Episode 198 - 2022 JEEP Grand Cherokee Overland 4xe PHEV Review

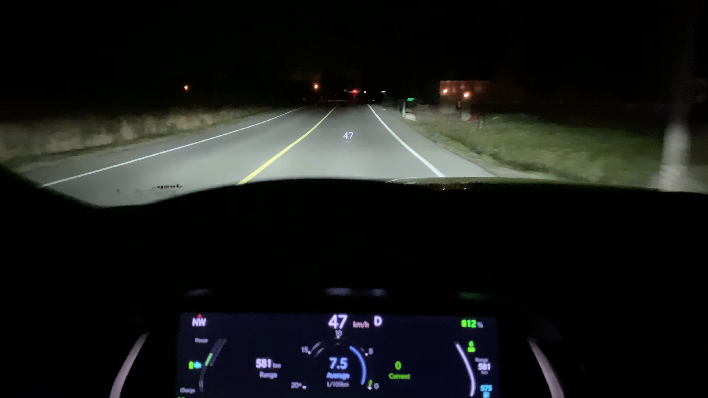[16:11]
at the normal automotive automatic range so you know other than those little nuances you're really not going to experience much difference if you're already a user or an owner of an suv of this class of an internal combustion vehicle suv of this class you're you're it's going to be a very similar experience so the benefit is getting into the habit of charging as much as you can with your with your just your your normal charger and utilizing electric mode as much as possible that's going to be the secret to success in this particular vehicle so
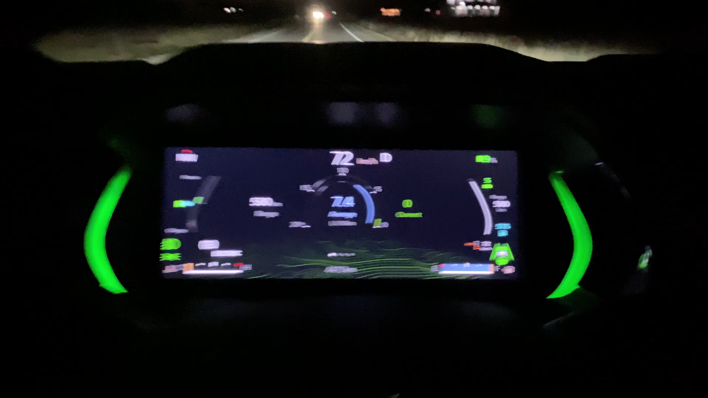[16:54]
that's about it i'm going to you know show you i'll show you a little video here of the lane keeping and the adaptive cruise that i did at night time but otherwise that's about it all right so here in the grand g of the jeep grand cherokee that's what i'm trying to say i thought i'd
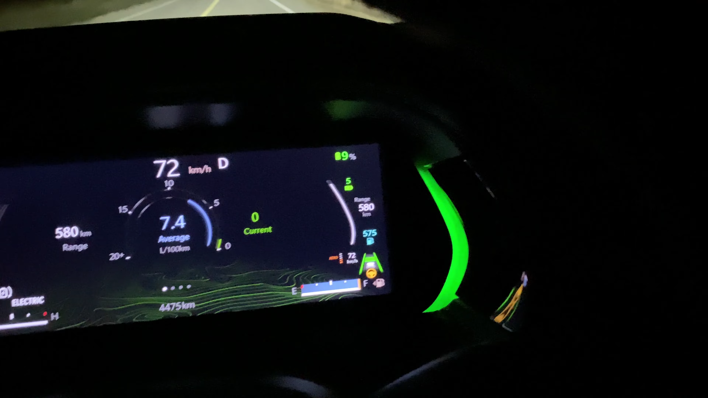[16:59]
try the lane keeping and adaptive cruise at night here because this road's pretty clean and you
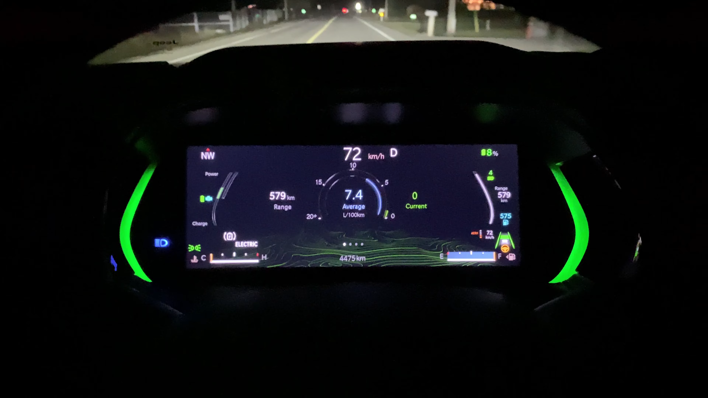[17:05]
get to see some of the instrumentation so i'm going to go ahead and press the resume because i had it active so
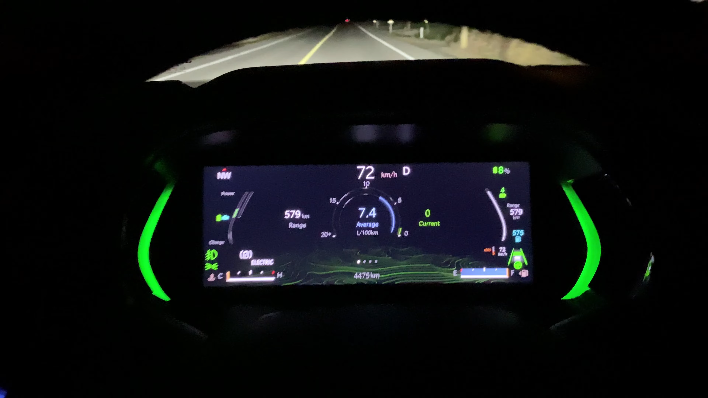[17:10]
i had it set for 72 so as you can see why the hud there it's picking up speed and then you have the green symbol with the road with the spacing and then the green their steering wheel now see how it i tug on the steering wheel it goes green and then right away it kind of goes yellow afterwards so it's you have to really kind of keep your hand resting on the steering wheel or keep very attentive to it um there's an indicator as well on the dash here as you can see when the steering wheel goes amber that means it's starting
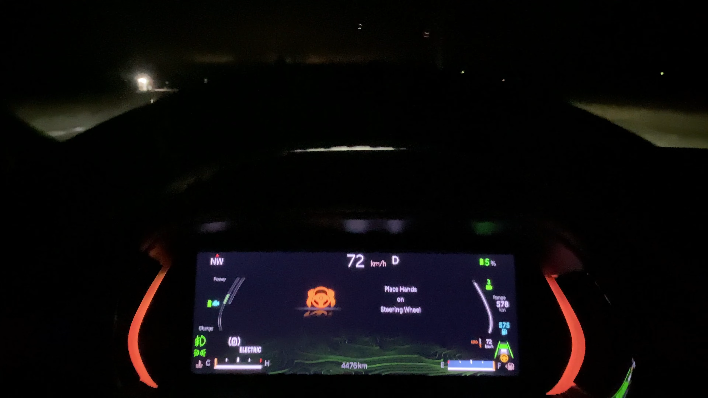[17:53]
its countdown um and as you can see around the binnacle it's green illumination which means that you're in lane adaptive cruise control um not necessarily lane keeping mode but adaptive cruise um so when it's green but as far as the lane keeping goes it's doing quite a good job i'm let go now and i'm just going to let the wheel count down a bit until it really starts beeping at me but it's keeping uh the vehicle centered quite well in the lanes giving you a message here put to place hands on steering wheel and then might even do an audible so i did grab the steering wheels for a sec but as far as keeping uh on the lanes here they're
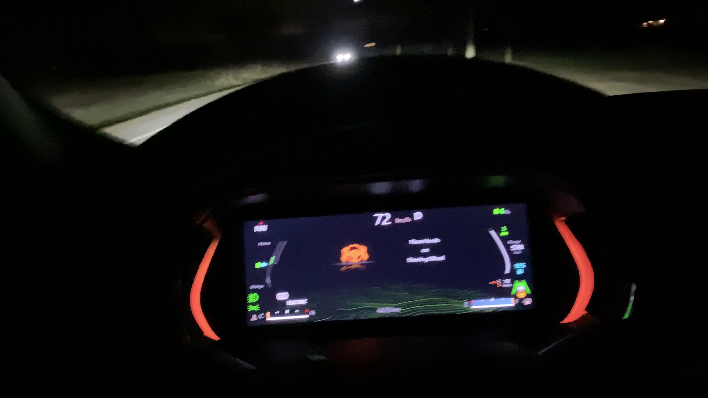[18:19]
well marked it's a clean street it's at night it's doing a really good job so um uh it's a nice